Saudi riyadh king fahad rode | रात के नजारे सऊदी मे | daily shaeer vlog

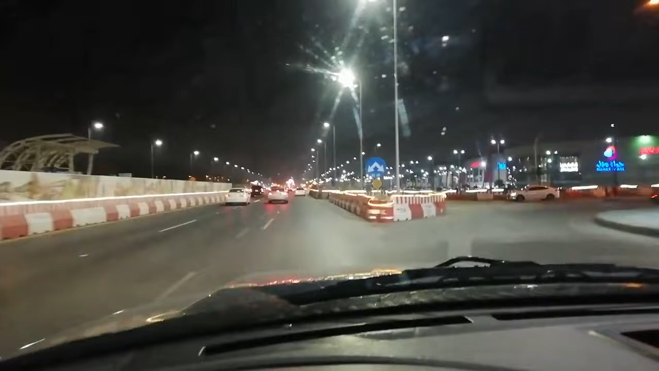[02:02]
ہاں جی تو بھائی لوگ یہ کنگ عبدالعزیز روڑ ہے اور اس میں آپ کو رائٹ سیڈ میں نظر آ رہا ہوگا یہ حیات مول ہے اس کو حیات مول بولتے ہیں پڑا ویڈیو شیکی میں آئے گی دوستو ناراض مت ہوئے گا شیکنگ میرا فون شیکنگ ہوتا ہے بہت گاڑی اچھلتی ہے نا تو یہ حیات مول ہے دوستو یہ پورا حیات مول ہے بڑا والا
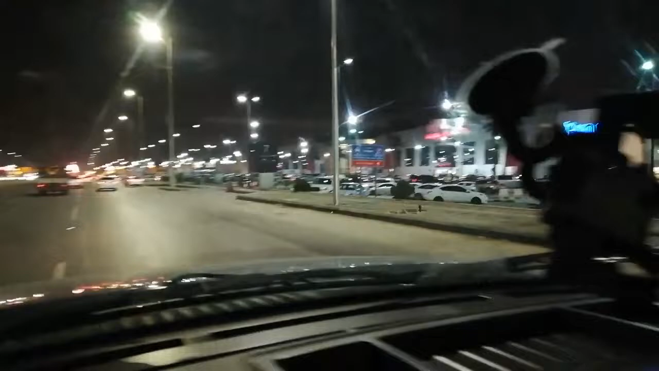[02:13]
تو آپ لائٹنگ کو دیکھئے لائٹنگ کیسی لگ رہی ہے یہاں پر کیامرے بھی لگے ہوئے ہیں ویڈیو نکالتے ہوئے تھوڑا ڈر بھی لگتا ہے لیکن پھر بھی ویڈیو نکالیں گے دیکھتے ہیں کیا ہوتا ہے تو یہ حیات مول ہے اور یہ رات کا نظارہ ہے رات کے گیارہ بچ کے نو منٹ ہو رہے ہیں تو یہ اور ایک آگیا ہے سہارا مول
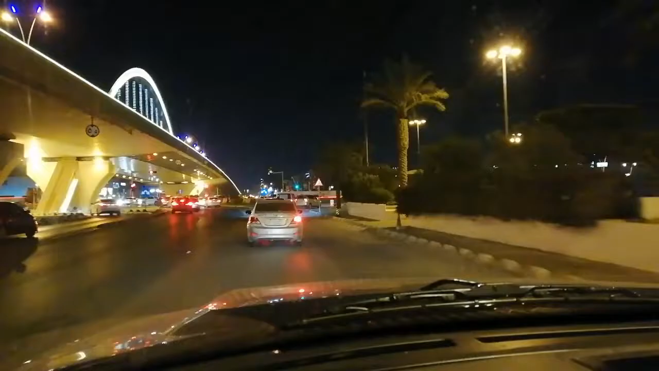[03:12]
چلیئے آپ کو آگے بھی بتاتے ہیں ابھی میں جا رہا ہوں ملک عبداللہ سٹریٹ میں کیامرہ ہے تو وہاں پر کیامرہ لگا ہوا تھا تو یہ ملک عبداللہ کینگ عبداللہ سٹریٹ میں میں ابھی گھوس رہا ہوں لیپ سائیڈ میں پتا نہیں یار یہ کیامرے بہت ٹینجر ہیں یہاں پر سو ریال کٹ جائے گا سیدھا یہ ہے ریڈ ٹیک کا شوپنگ مال ادھر جو گاڑی والی دیکھتے ہوں گے جب یہ فون پکڑ کے شوپنگ کرتے ہیں تو سمجھتے ہوں گے یہ یہاں پہ پکڑ کے یہ کیا کر رہا ہے
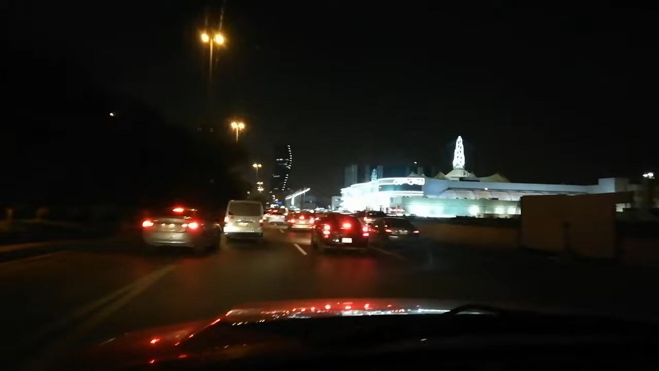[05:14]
تو دوستوں یہ رائٹ سائیڈ میں آپ کو دیکھ رہا ہوگا یہ ہے رویل مول اس کا نامی رویل ہے پتہ نہیں اس کے اندر تو ابھی تک گئے نہیں
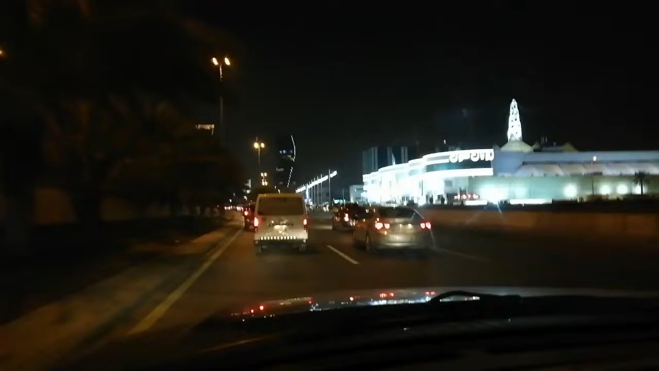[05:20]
اس کے اندر کیا ملتا ہے کیا نہیں ملتا ہے وہ جانے کے بعد پتا چلے گا تو ابھی میں جا رہا ہوں کینگ فہد سٹیٹ میں آپ کو ٹاور دیکھ رہا ہوگا مملہ کا ٹاور آگے ایک نیا نیا کیامرا بھی لگا ہوا ہے پورٹ پہ تو کیرفل شاہر بھائی کیرفل نہیں تو مخالف آ جائے گا پتہ نہیں وہ کہاں پر ہے یہ باجو سے ایچر والے بھائی جا رہے ہیں تو بھائی چلو جلدی جلدی ہم کو بھی جانے تو تو یہ
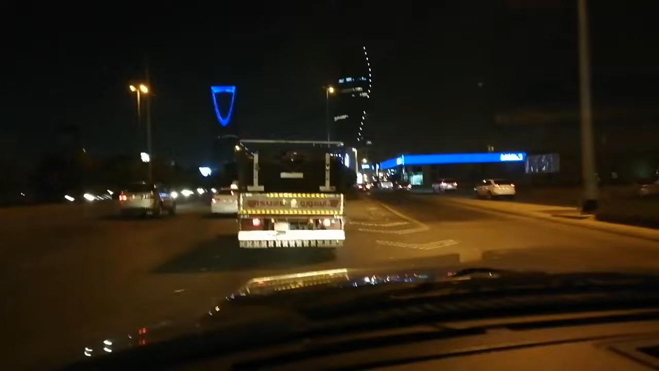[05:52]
مملہ کا ٹاور ہے دوستوں آپ دیکھ رہے ہوں گے آگے کیامرا ہے اس لیے میں فون کو بھی بند کر رہا ہوں آگے جا کے پھر شروع کریں گے کدھر ہے یار کیامرا
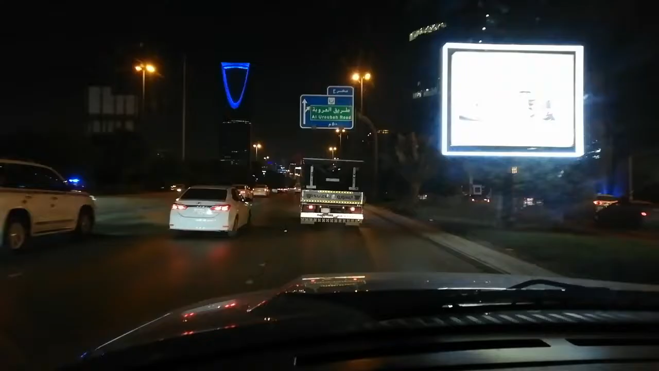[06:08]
ہاں جی تو دوستوں کیامرا گیا ہے کیامرا چلا گیا ہے یہ دیکھو یہ مملہ کا ٹاور
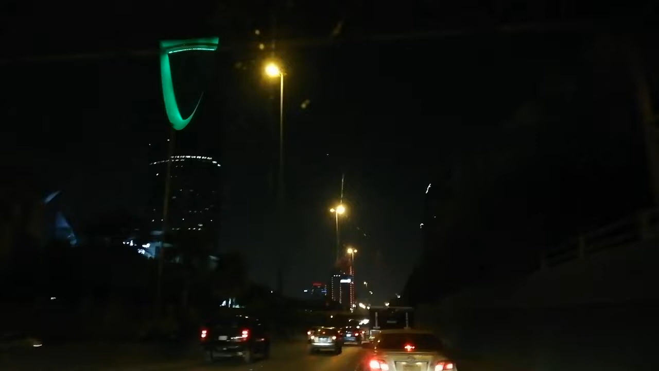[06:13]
ہے اور یہ کینگ فہاد روڈ ہے اور ہم جا رہے ہیں آگے آگے ابھی رات کا ٹائم ہے رمضان میں بہت اچھا سا جا دیں گے اس کو پورا لائٹنگ لگاتے ہیں یہ جھاڑوں میں جو آپ کو لیف سیڈ میں جو جھاڑ دیکھ رہے ہیں اس میں پورا لائٹنگ رہے گی
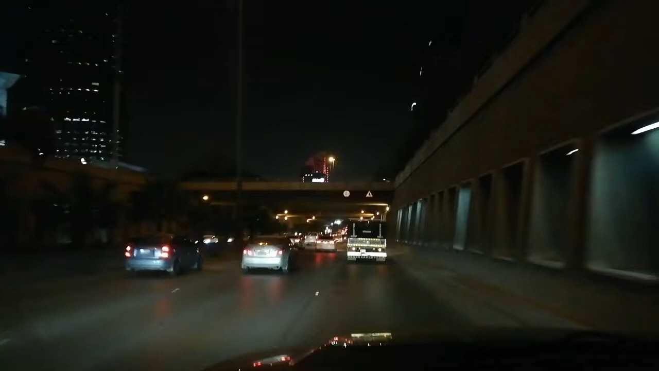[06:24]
اور چلیے آگے چل کے اور تھوڑا کٹ کر کے شروع کرتے ہیں کیونکہ کیامرا بہت ہے بہت در لگتا ہے یہاں پر
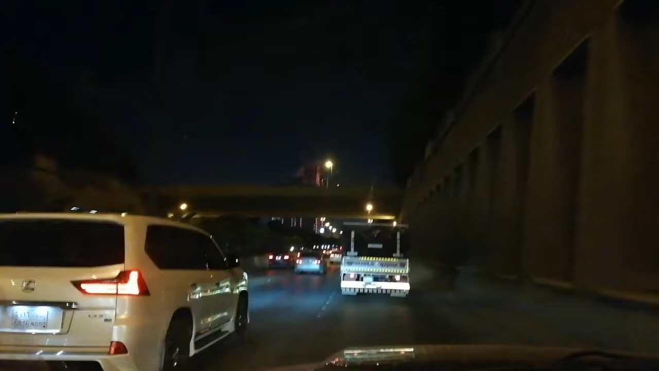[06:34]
تو یار میں کیامروں کو ڈر کے جو ہے ڈرنا تو کوئی بات کا نہیں ہے لیکن یار مخالفہ آ جائے گا تو مصیبت ہو جائے گی اور پولیس والا دیکھ کے فون بھی فون بھی لے سکتا ہے اسی لیے جو ہے فون میں ماؤنڈ میں اٹکا دیا ہوں گاڑی کے اور گاڑی بہت سلو چلا رہا ہوں تو آپ دیکھو جو آپ کو دیکھنا ہے آپ کو جو یہ لیپ سائیڈ میں دیکھ رہا ہے اوپر تیر والا فیسلیا ٹاور ہے
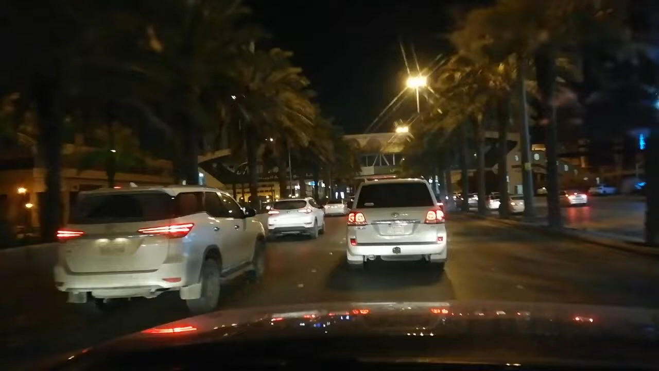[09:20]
یہ جو آپ کو اوپر دکھرا یہ بریج ہے پبلک کو ادھر سے ادھر کیا بلتی ہے ادھر سے ادھر جانے کے لیے روڑ پار کرنے کے لیے روڑ پار کرنے کے لیے نئے تو ٹیکسی استعمال کرنا پڑے گا پیدل تو یہ ٹرافک میں پیدل کیسے جاؤ گے پیدل چلے بھی جائیں گے ٹھیک ہے لیکن بیچ میں جو ڈیویڈر ہے اس کو پار کرنا مشکل ہے کچھ لوگ ہے پاگل
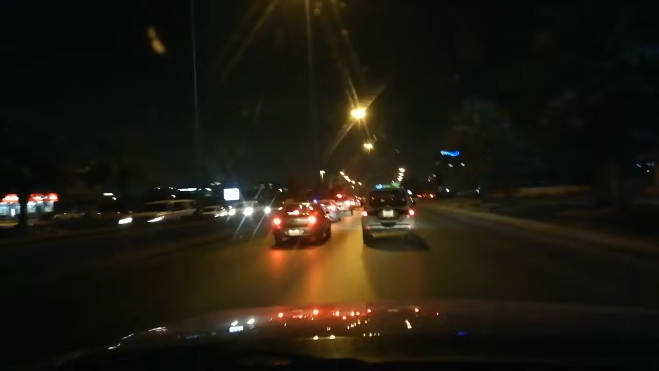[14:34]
تو آپ دیکھ سکتے ہو یہاں تک main city ختم ہو گیا ہے ادھر آگے جا کے پورا آپ کو اندھیرہ اندھیرہ ملے گا اندھیرہ خائم رہے زیادہ اندھیرہ نہیں ملے گا آپ